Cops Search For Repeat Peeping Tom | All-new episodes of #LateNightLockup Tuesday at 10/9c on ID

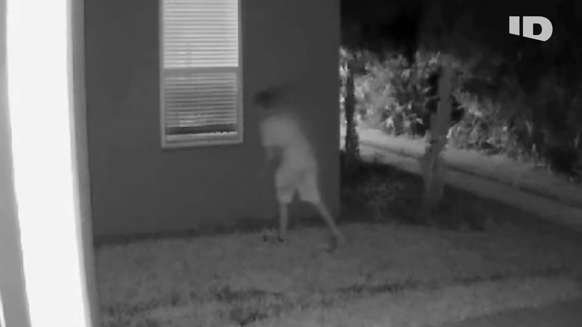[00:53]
This was last night, but it was at quarter to 11. It was very odd behavior. We turned the front light on, and my husband yelled out through the camera and just said, Police! We've got you on camera.